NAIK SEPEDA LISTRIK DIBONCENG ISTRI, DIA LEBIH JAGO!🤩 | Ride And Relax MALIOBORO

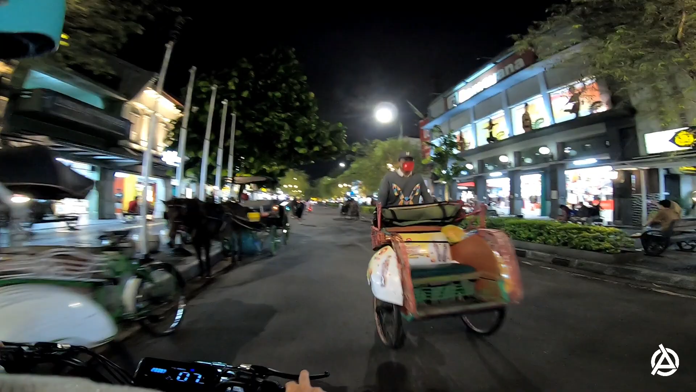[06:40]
Hati-hati karena kita ngelawan arah. Kalau kita ke trotoarnya banyak orang jalan, jadi kita ngegasnya bingung juga.
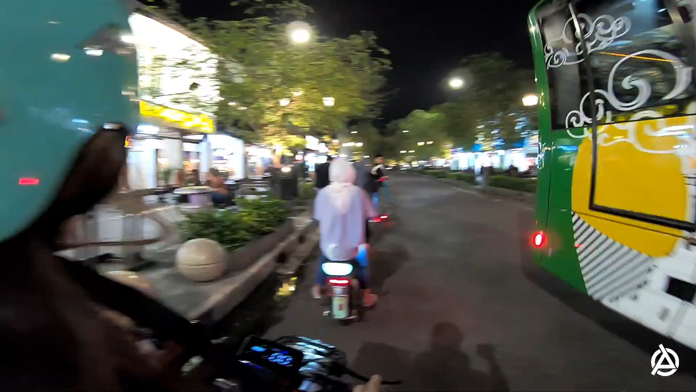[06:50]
Tuh banyak juga, ada skuter dan sepeda listrik.
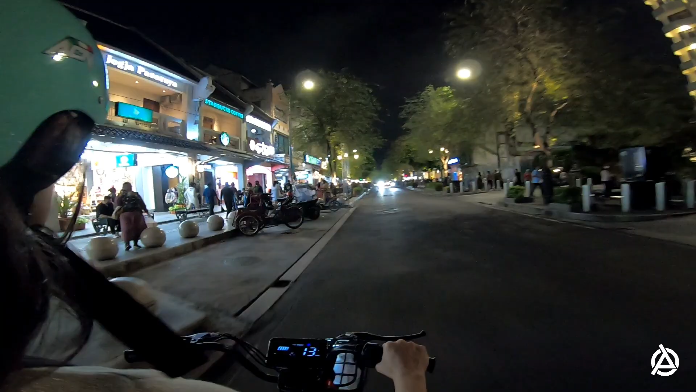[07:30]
Oh ini Starbucks. Dulu rumahnya bobonya Ayu.